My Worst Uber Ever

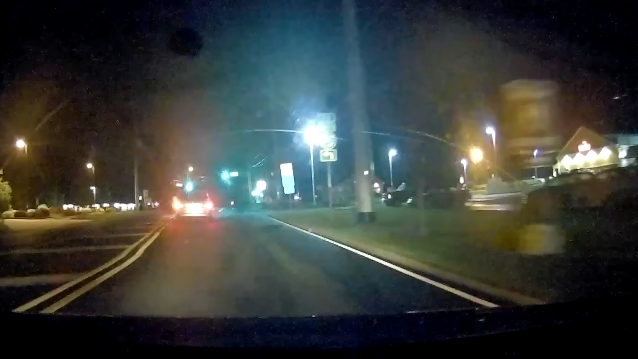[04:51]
And it just so happened, in this moment, there was a police car parked across the street. So I thought about pulling up next to the cop and asking them to get out.